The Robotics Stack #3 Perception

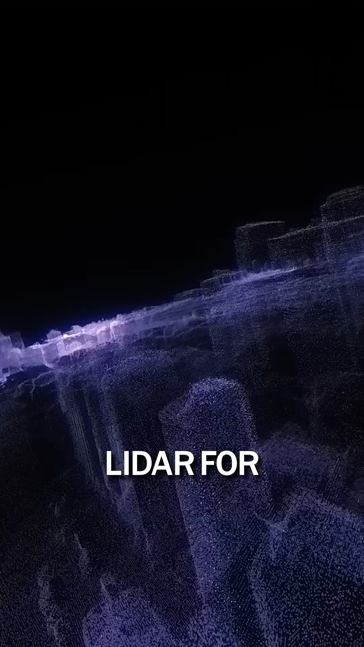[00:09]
LiDAR for depth perception, IMU for movement, and tactile sensors for touch.
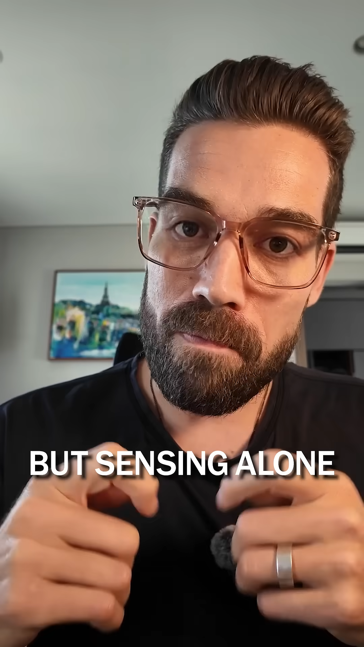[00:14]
But sensing alone isn't enough. Robots must interpret what they sense. Computer vision identifies and locates objects.
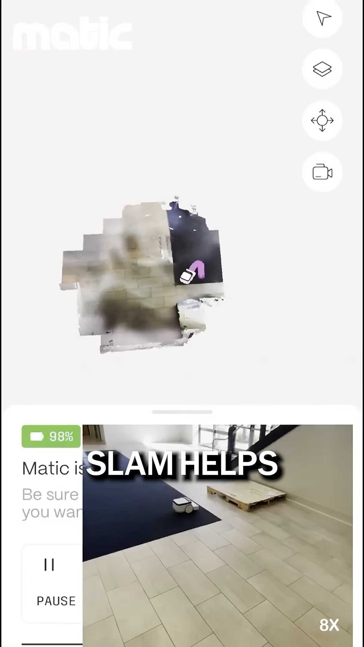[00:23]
SLAM helps robots map environments while tracking their own position.